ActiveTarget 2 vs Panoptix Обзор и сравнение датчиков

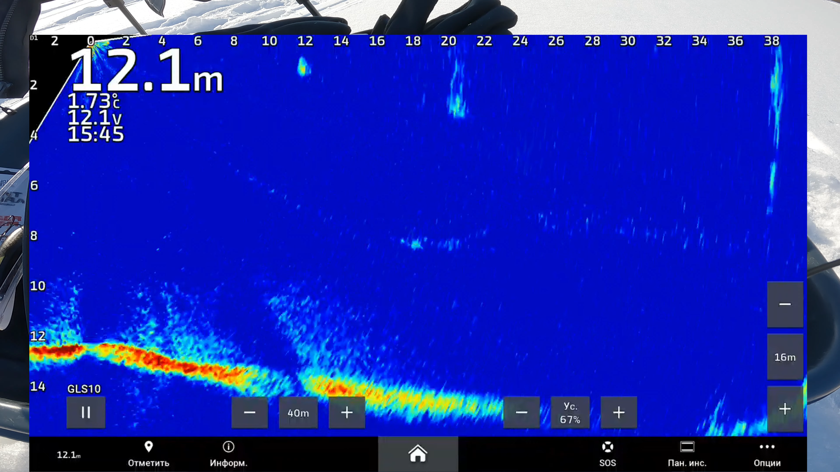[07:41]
On screen: depth 12.1 m, water 1.73°C
еле-еле видно ее еле-еле видно ее принципе так же плохо как и на лорике но видно а теперь а теперь посмотрим что на этой дистанции покажет у нас 34 датчик насколько хорошо и будет видно
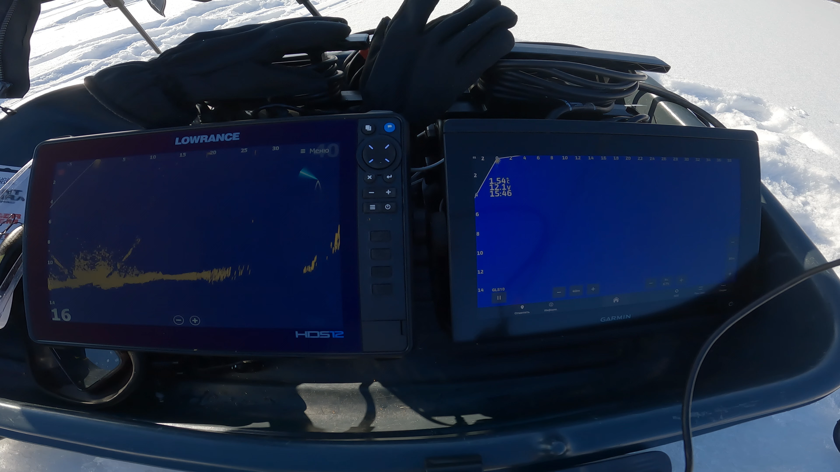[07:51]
надо переключиться на него так
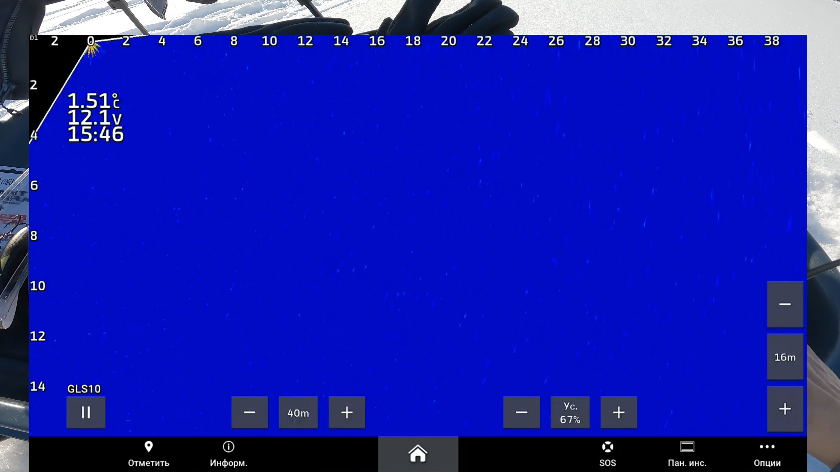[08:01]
On screen: water 1.51°C
вот у нас 34 датчик
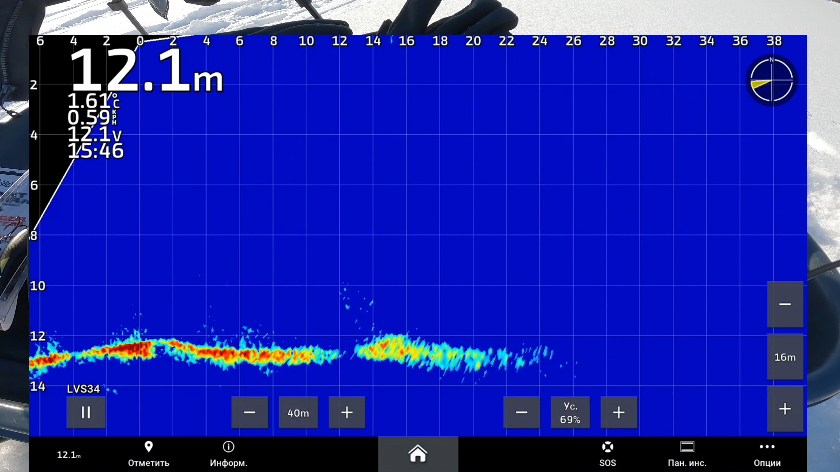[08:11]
On screen: depth 12.1 m, water 1.61°C
ищем наши лунки нашу приманку приманку видно но приманку видно плохо поднесли нашу приманку поближе 8 дюймовую на 20 метров видно хорошо то это но на 20 метров у меня есть еще парочку луночек пару лунок на дистанции где-то сантиметров 75 и еще плюс
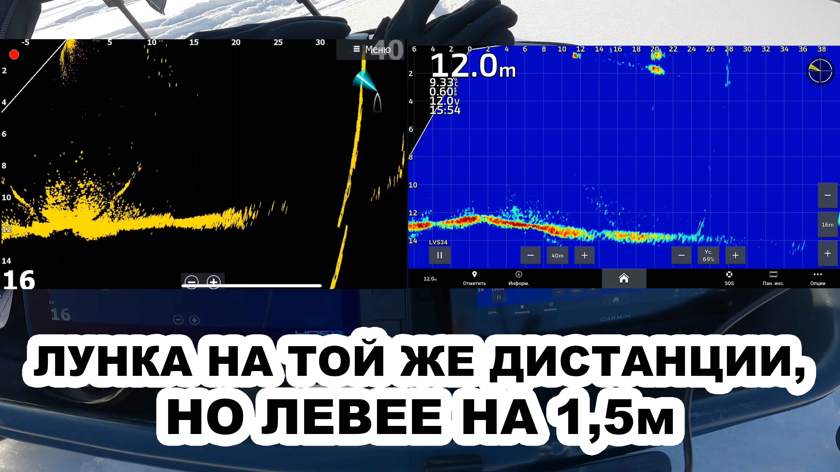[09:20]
On screen: depth 12.0 m
на 70 сантиметров видно в том и в том датчике давайте еще сейчас смещу сместил приманку еще гармин и продолжает видеть хуже но видит лорик уже не видит то есть сместились мы немного влево и
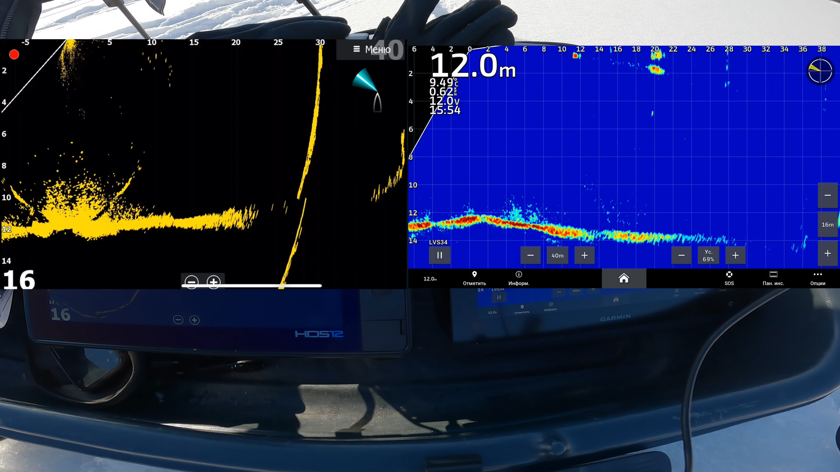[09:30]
On screen: depth 12.0 m
все больше приманку не видно чтобы нам ее видеть нам нужно чуть-чуть крутануть вот она появилась у нас характеристиках да но и написано то что
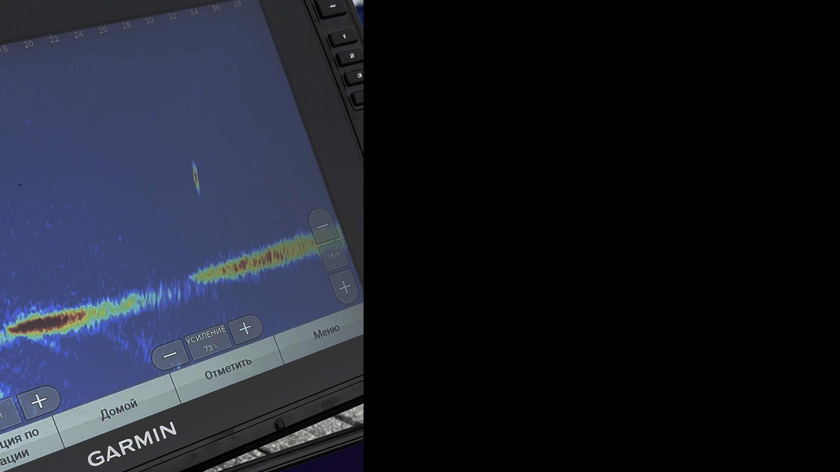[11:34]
как он видел вот это судак это я увидел судака на гармине и сразу же опустил актив таргет посмотреть как он будет виден на актив таргете виден хорошо принципе виден местами вот он у меня пропадает местами на гармине пропадает потому что я снимал на телефон надо держать телефон надо держать ротатор
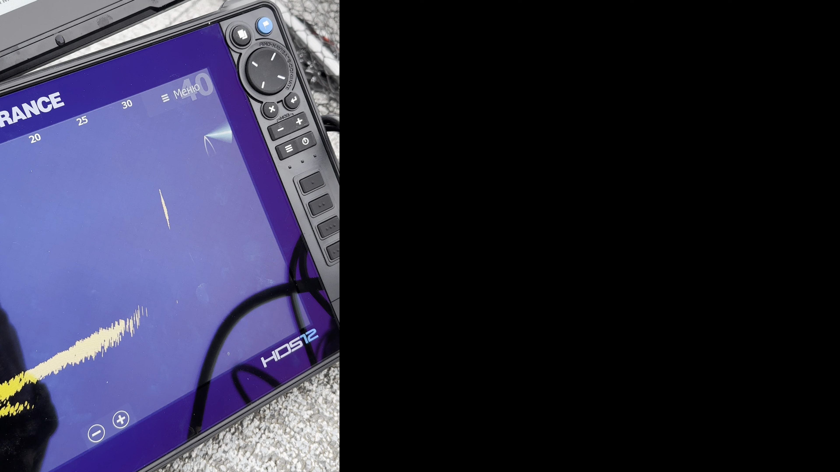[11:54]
подкручивать педальки гармина ну на стоп кадрах видно что на
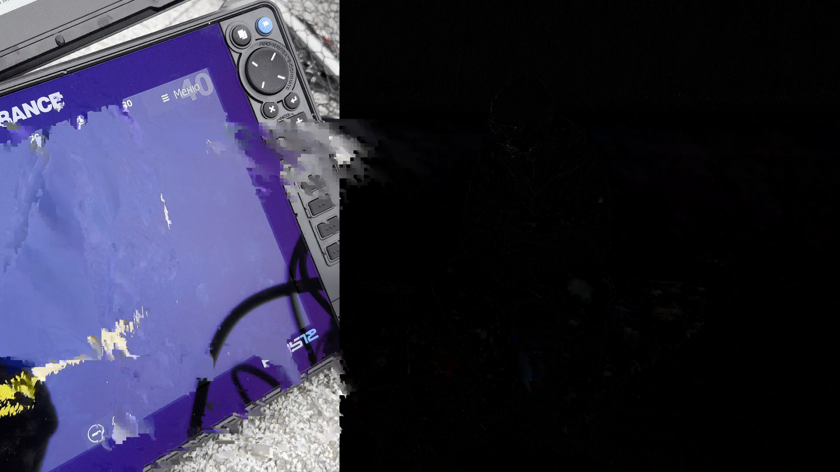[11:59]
62 и на от 2 сюда хорошо виден судака
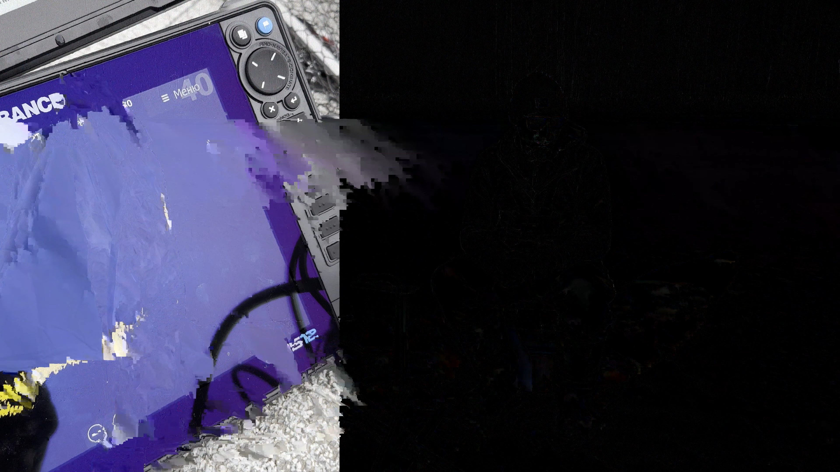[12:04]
этого я поймал через пару минут это оказался судак на 4 700 и вот так вот
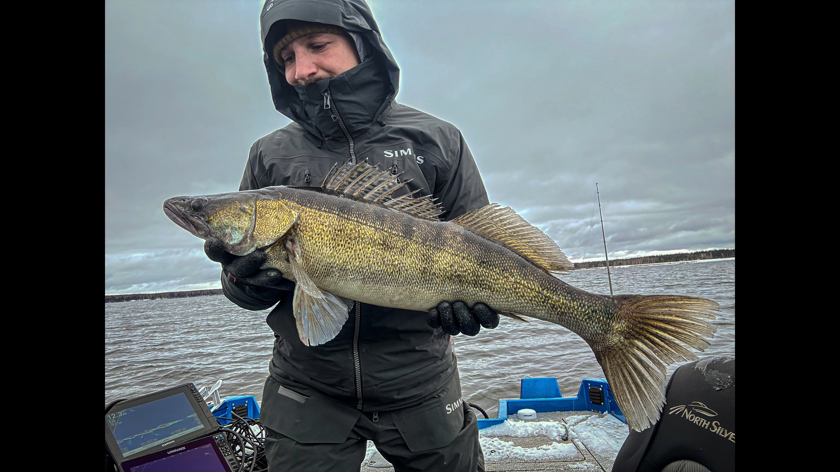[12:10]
он выглядел интересно и непонятно почему у актив таргета не прорисовывается дно вот по сравнению с тем же 62 датчиком с катера все на том же видео можете
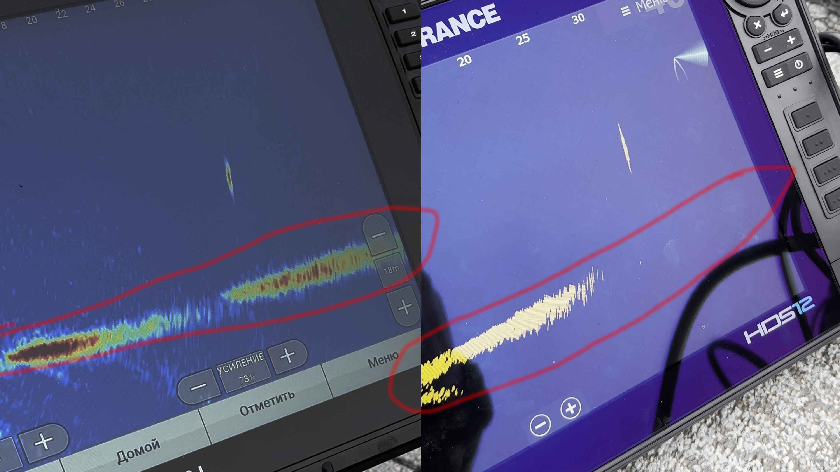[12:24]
видеть что гармина дно прорисовывается лорик но не прорисовывает но при этом в пол воды рыбу он видит по поводу самой головы я